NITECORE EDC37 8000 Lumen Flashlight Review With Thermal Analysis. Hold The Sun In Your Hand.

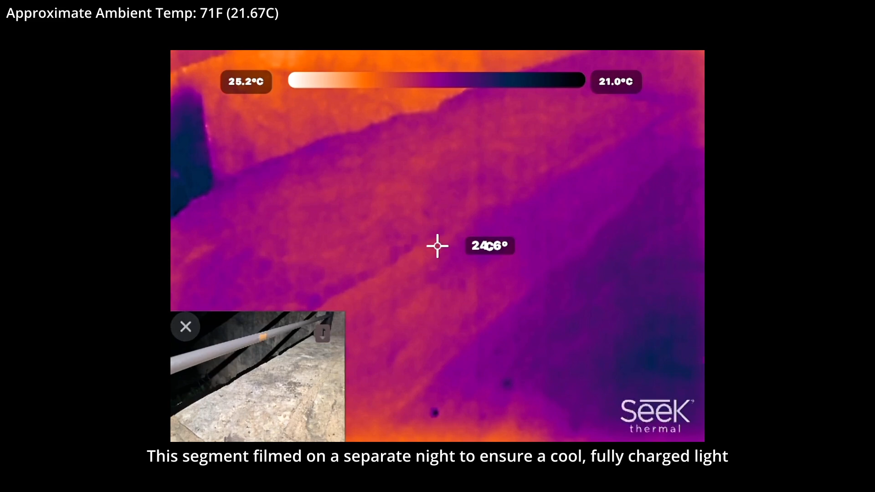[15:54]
On screen: scale top 25.2°C, scale bottom 21.0°C
The light you see right now is from my headlamp. And, here we go.
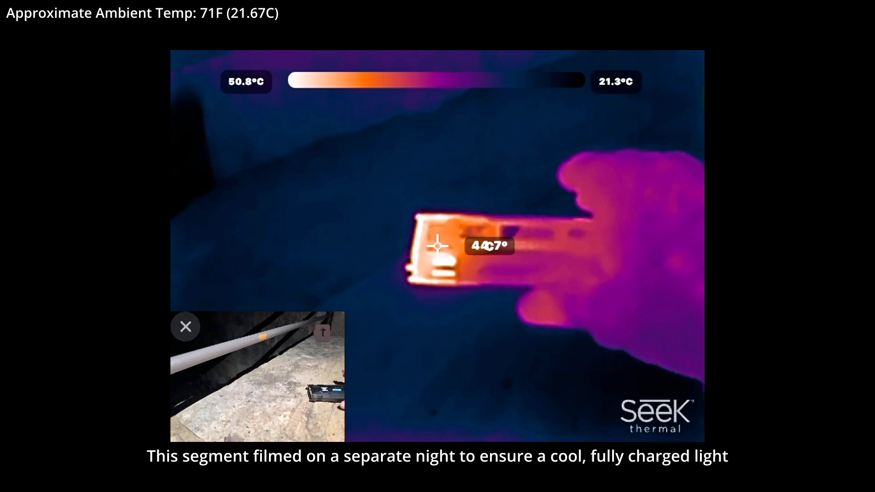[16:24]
On screen: scale top 50.8°C, scale bottom 21.3°C
We had a pretty good interval there because the light has not been used at all today. It's been sitting in my office in the air conditioning. Now we have to wait for the light to cool off to a sufficient degree before it can be used. Again, while we observe the temperature, let me get this adjusted just slightly.
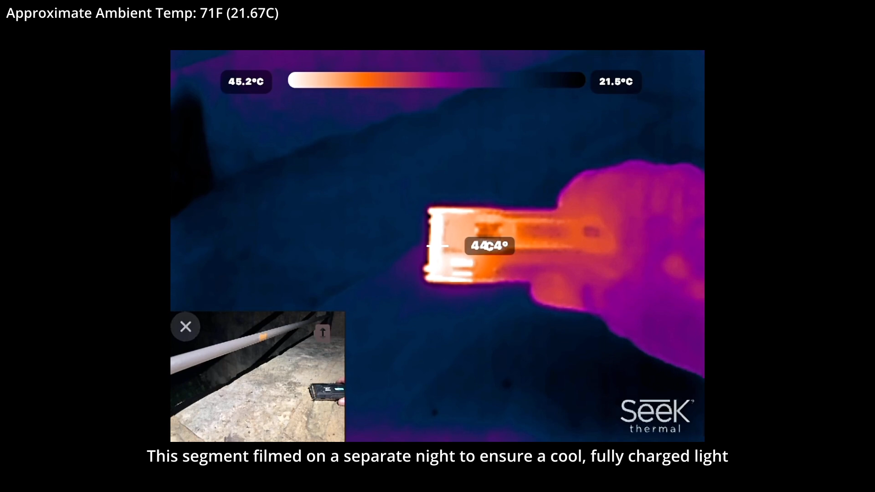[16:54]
On screen: scale top 45.2°C, scale bottom 21.5°C
All right. In terms of wrap-up, I don't really think anything needs to be said. A light that's good enough should be able to pretty much sell itself. I hope you saw through testing tonight everything you needed to get a good idea as to what the light is all about. If there's something else you'd like to see, additional tests, let me know. We'll see what we can do.
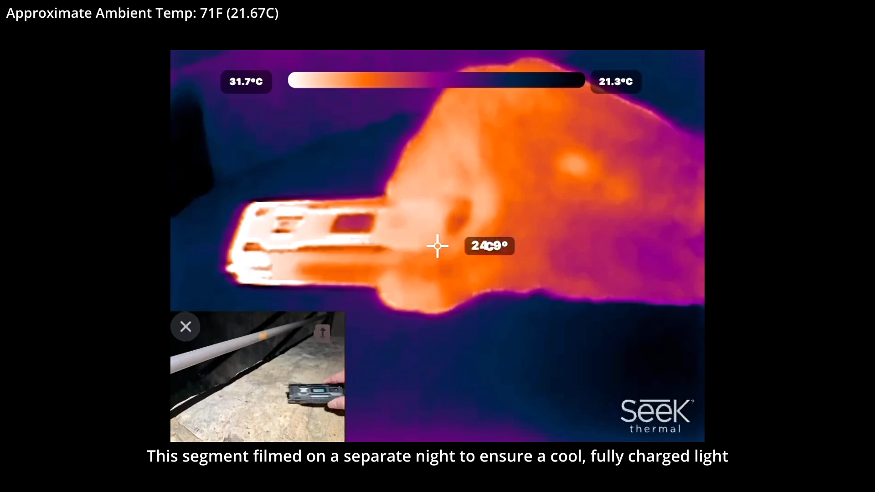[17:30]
On screen: scale top 31.7°C, scale bottom 21.3°C
The power remaining indicator, I don't know if you can see there, is at about three quarters. Remember, that's really not power or battery related. It is temperature related. We could, of course, go do another burst now. We would not be able to do it as long as before. So I hope you've got a good idea as to how that works as well. As you can see, it's still very hot but concentrated around the head area of the light. A slight shift of your grip will keep that from bothering you.
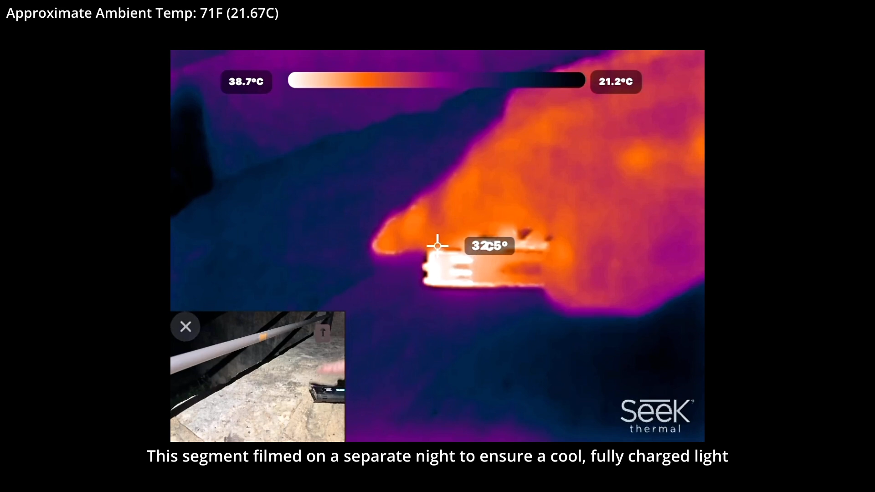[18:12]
On screen: scale top 38.7°C, scale bottom 21.2°C
On that happy note, I guess I'm going to go ahead and shut it down. You can see that the cooling in this area is going to take a pretty substantial amount of time. So that's it for tonight. Hope you enjoyed the test.